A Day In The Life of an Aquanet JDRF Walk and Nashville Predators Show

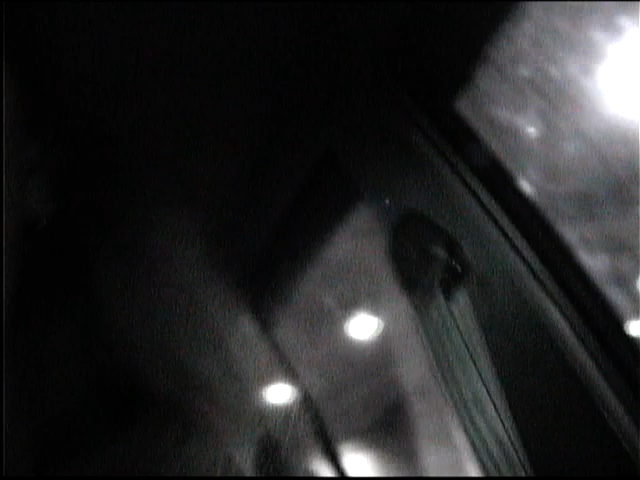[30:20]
All right, so let me see if I can see this. Yeah, I can see it. It's an infrared.
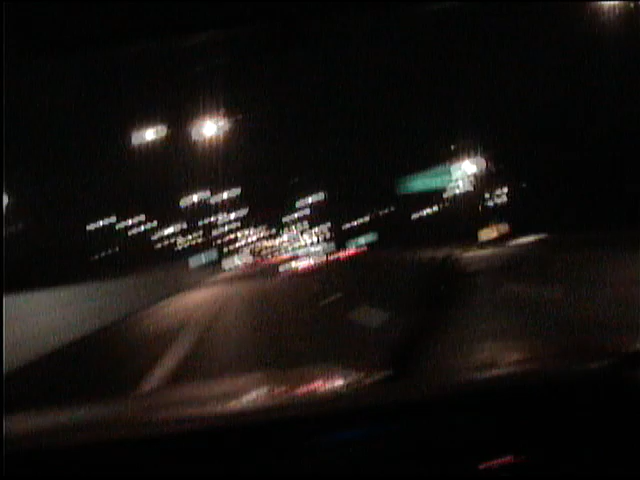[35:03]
Who that? Alright, so we're on our way home, and it's still raining.